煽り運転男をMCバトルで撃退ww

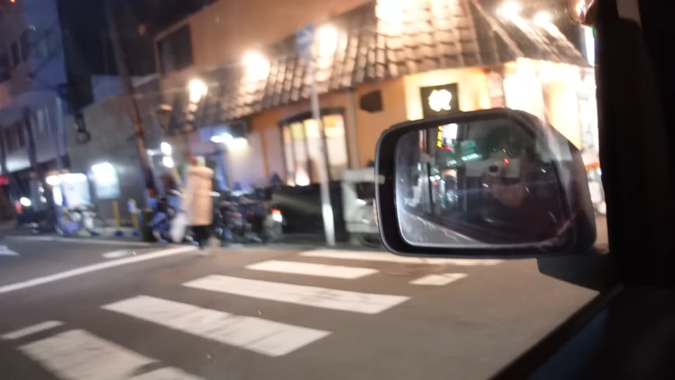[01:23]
パッシングされたんちゃう今ちょっとどっか曲がろやもん左入るとことかあったらどこで曲がる